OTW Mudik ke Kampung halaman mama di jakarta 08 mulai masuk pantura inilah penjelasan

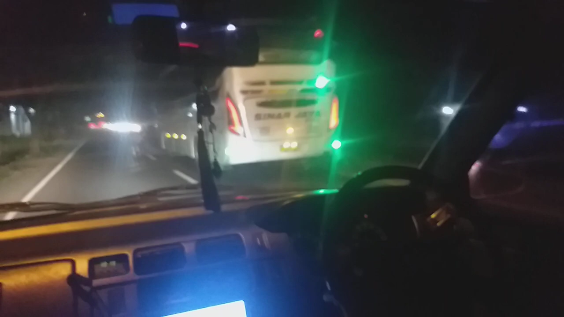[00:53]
Tidak masa dibikin dua arah, terus dikumpulin di Cipali keluar, ada yang di Brebes, ada yang di Brebes Timur. Tadi saya lihat masya Allah macetnya. Itu mobil banyak sekali, tapi ini apa-apa ini karena memang musim mudik ya bikin. Ini kecilnya apa kanan ini? Oh kanan ini. Bias dong, arah panahnya. Gepang. Gepang celeduk. Gepang. Oke. Saya akan buat santai aja, saya jalan di sebelah kiri ya.
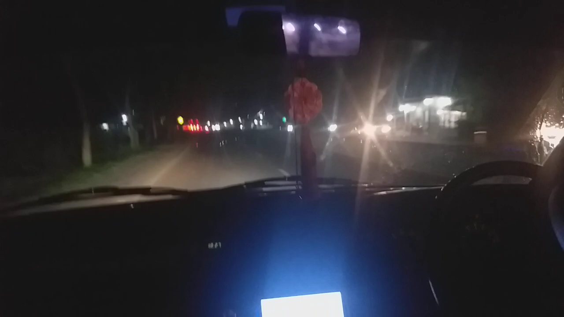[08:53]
Lancar kalau lewat jalan ini malah lancaran lewat sini nih. Yang ditol tuh.